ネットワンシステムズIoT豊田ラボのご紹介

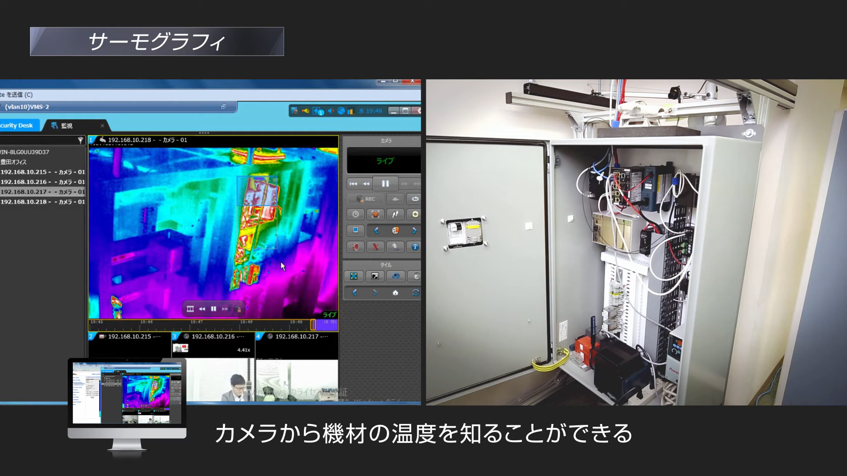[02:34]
カメラからセキュリティ機器やネットワーク機器などの機材の温度を知ることもできます。
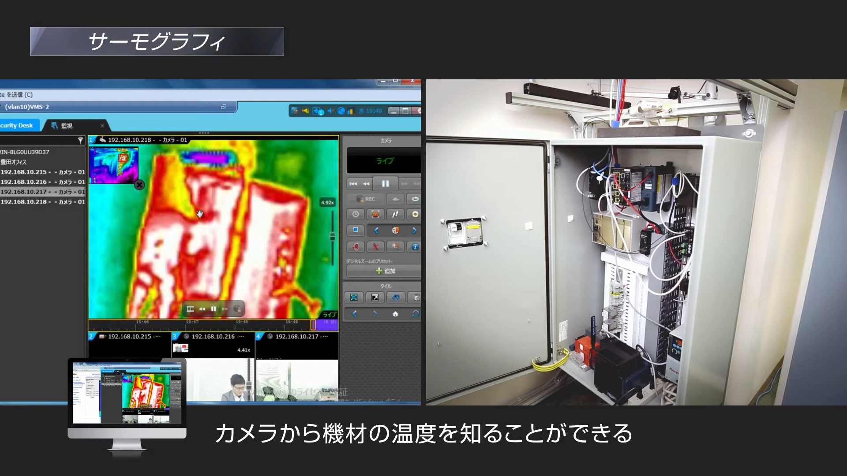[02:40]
ラボの中には複数のカメラを設置しており、サーバーに送っています。